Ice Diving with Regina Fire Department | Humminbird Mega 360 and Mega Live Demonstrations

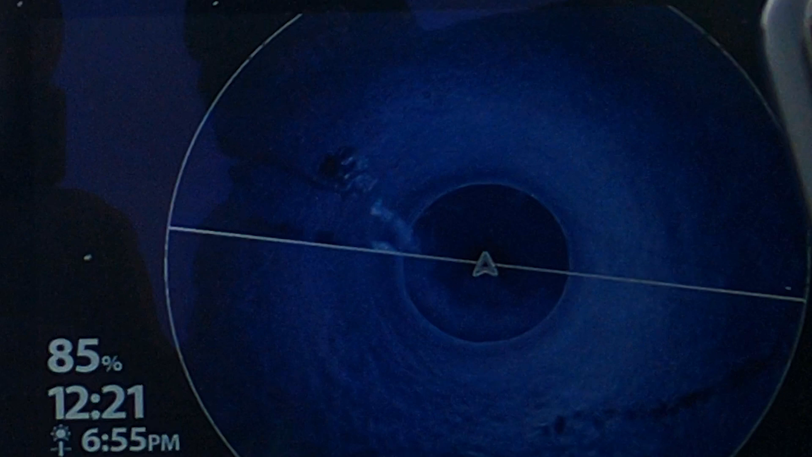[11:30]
You can actually see the track from the direction they were going.
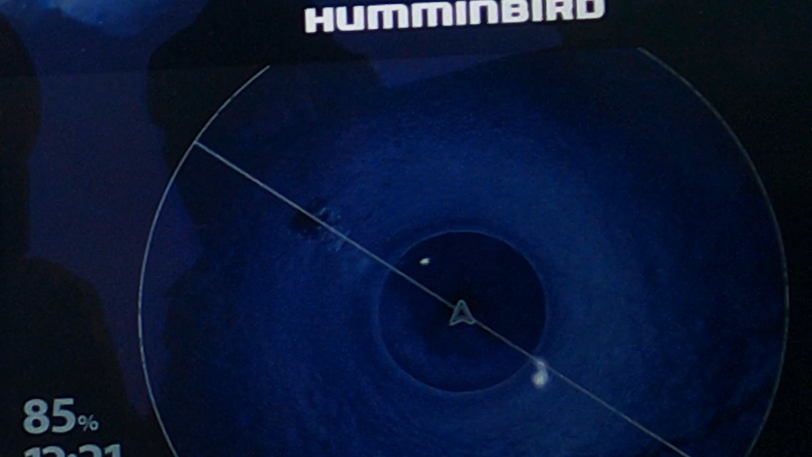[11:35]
There they're over top of it. They're over top of the car. There they are.
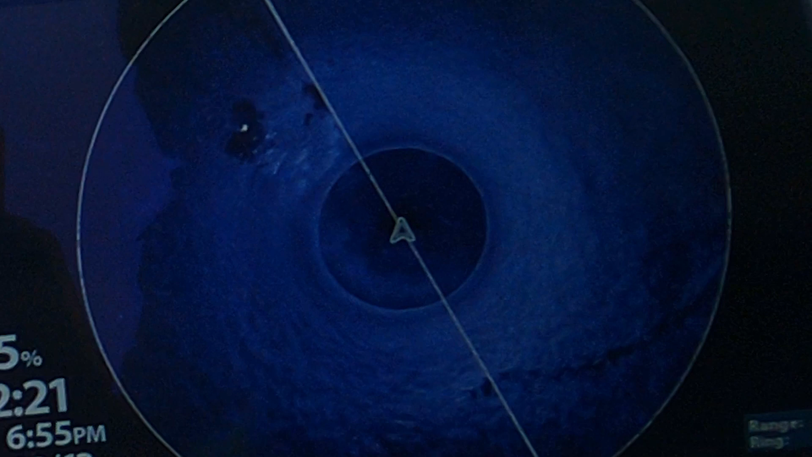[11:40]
There's the other guy. There's the other guy. So you can see his fins. So you can see his body's legs from his back.
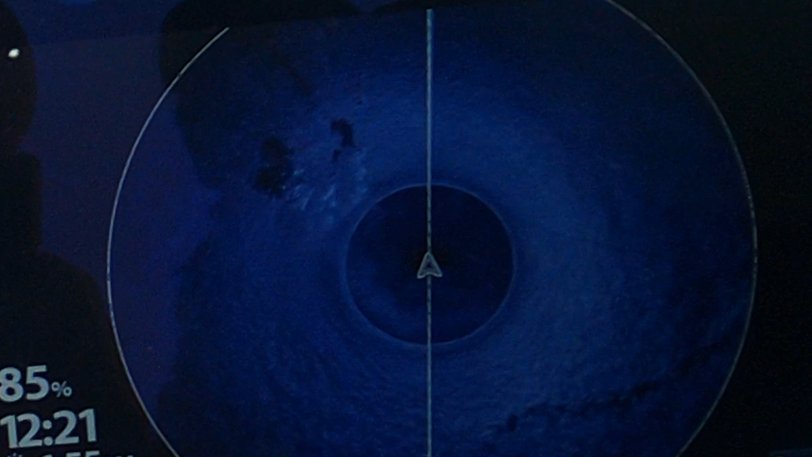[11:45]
Yeah. If he were close to the bottom,
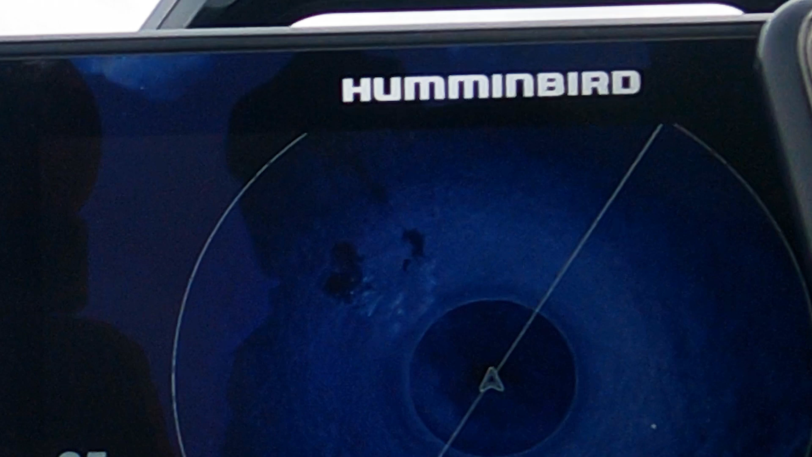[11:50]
I mean, it's nice that you can see the shadow, so you can definitely tell he's higher in the water column.